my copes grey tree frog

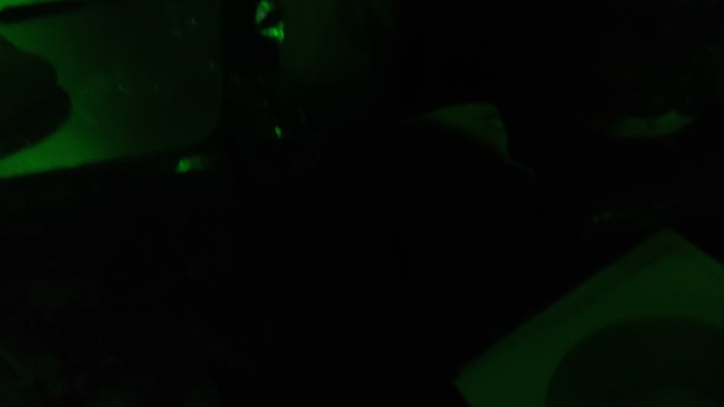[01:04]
520 Hertz so there it is there's my gray tree frog